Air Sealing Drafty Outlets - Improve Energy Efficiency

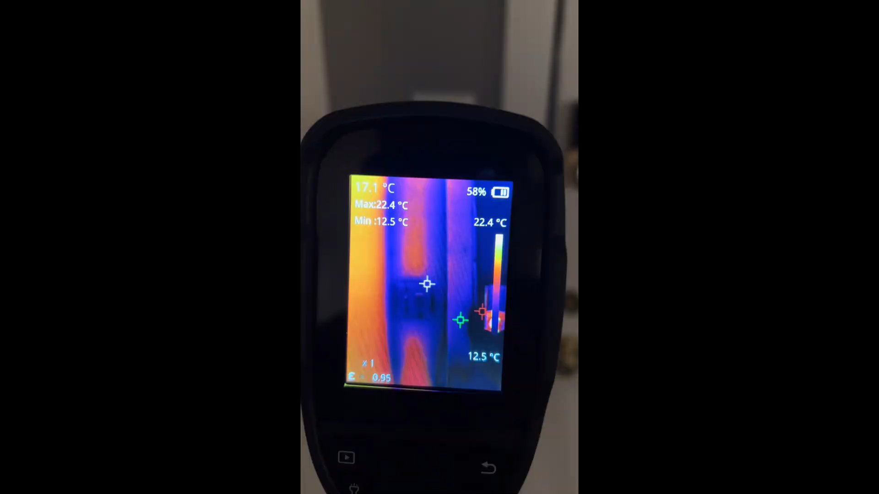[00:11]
On screen: spot 17.1°C, max 22.4°C, min 12.5°C, scale top 22.4°C, scale bottom 12.5°C
Here's a thermal scan of a light switch by my front door. I noticed it was letting in quite a bit of cold air and this scan confirms it.
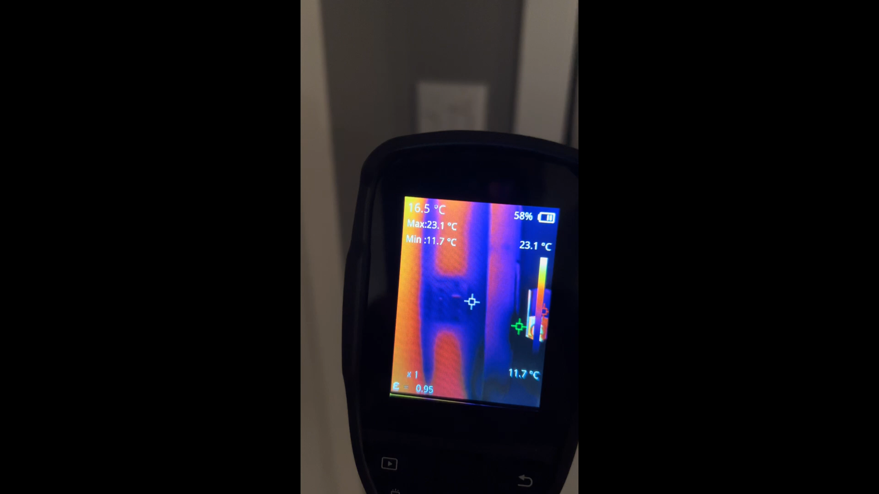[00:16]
On screen: max 23.1°C, min 11.7°C, scale top 23.1°C, scale bottom 11.7°C
The darker colors represent colder temperatures and the lighter colors represent warmer temperatures.
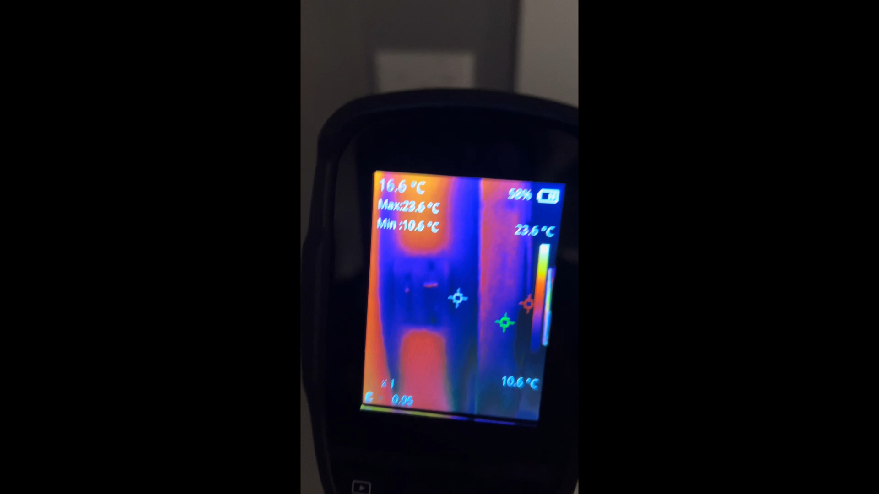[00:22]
On screen: spot 16.6°C, max 23.6°C, min 10.6°C, scale top 23.6°C, scale bottom 10.6°C
It's clear there's a big temperature difference between the insulated section of the wall above and below and the switch.
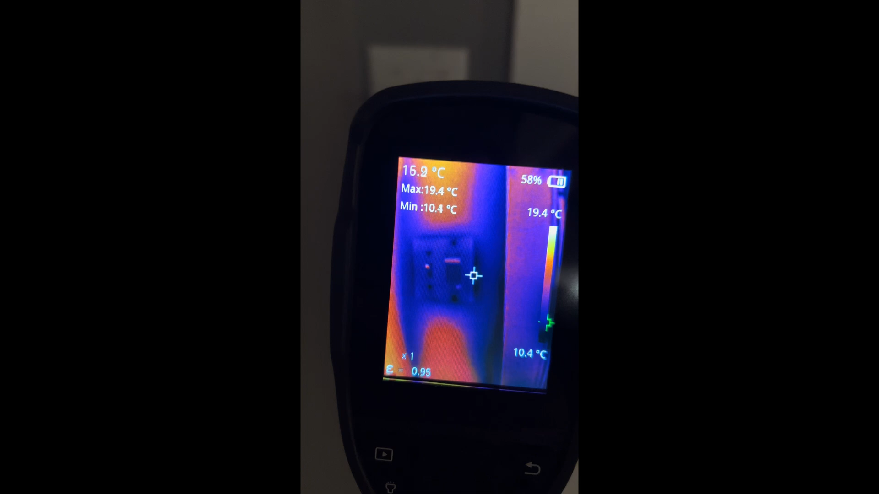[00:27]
On screen: max 19.4°C, min 10.4°C, scale top 19.4°C, scale bottom 10.4°C
And the main reason for this is because there's no insulation on the
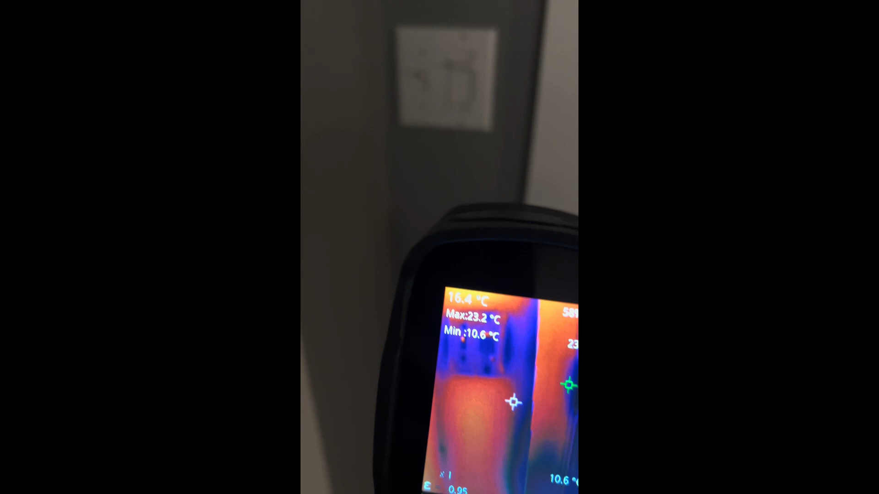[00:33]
On screen: max 23.2°C, min 10.6°C
electrical box like there is in the other sections of your exterior walls so by adding these insulating
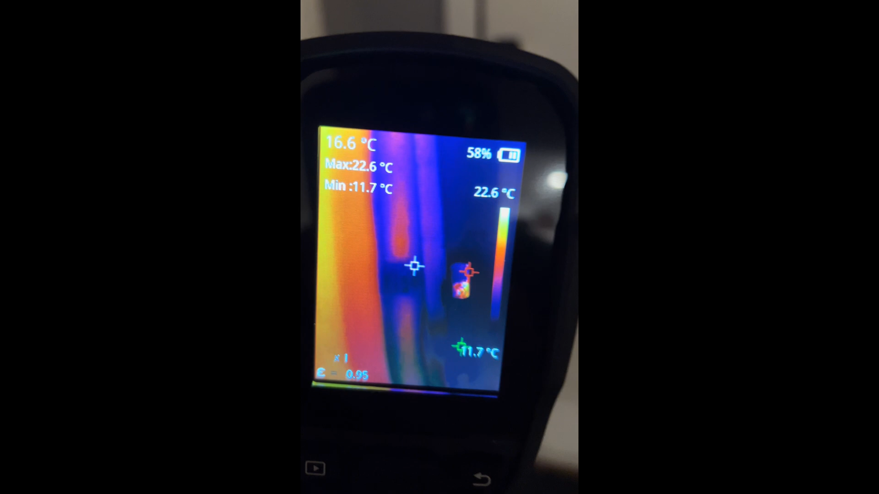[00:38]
On screen: spot 16.6°C, max 22.6°C, min 11.7°C, scale top 22.6°C
sleeves will be increasing insulation and reducing the pathway of air into your home.
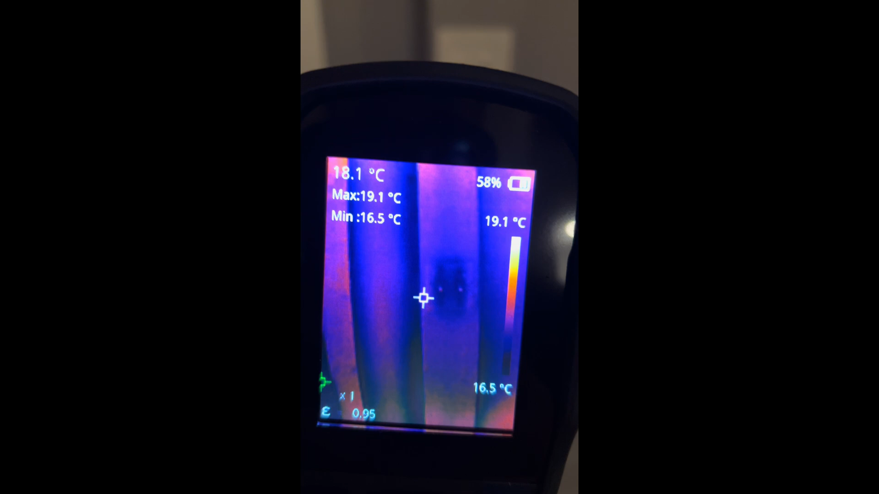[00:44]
On screen: spot 18.1°C, max 19.1°C, min 16.5°C, scale top 19.1°C, scale bottom 16.5°C
Here's another example this is a wall outlet and as you can see it's also letting in a significant amount of cold air.
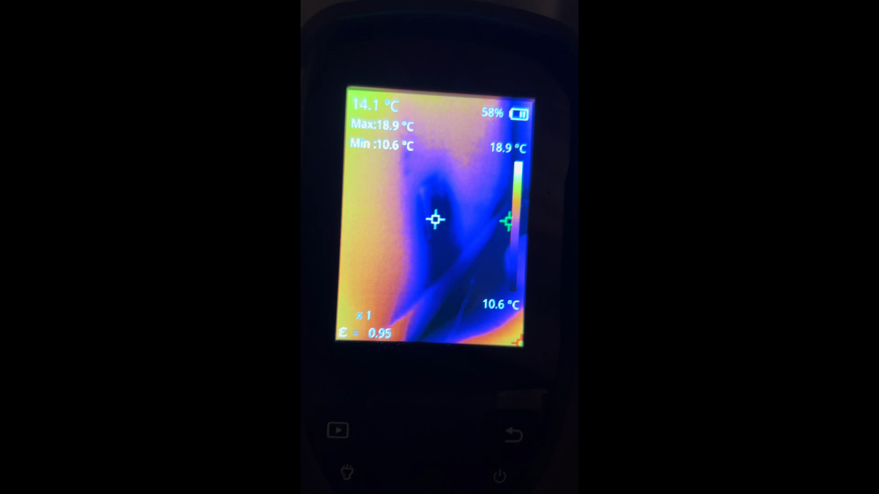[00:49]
On screen: spot 14.1°C, max 18.9°C, min 10.6°C, scale top 18.9°C, scale bottom 10.6°C
Installing these insulating sleeves is especially helpful for those who live
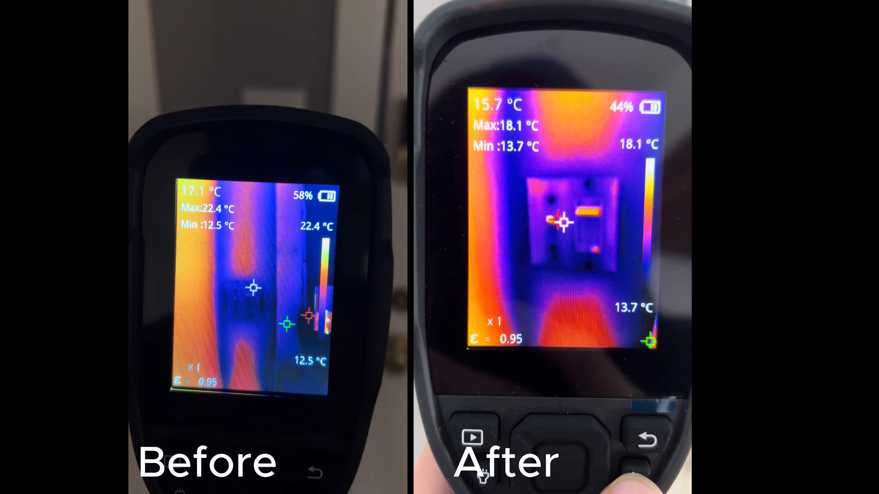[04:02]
To sum it up here's a before and after thermal image comparison. Based on this scan the difference isn't night and day but you can see some clear improvements on the face plate which are showing warmer temperatures.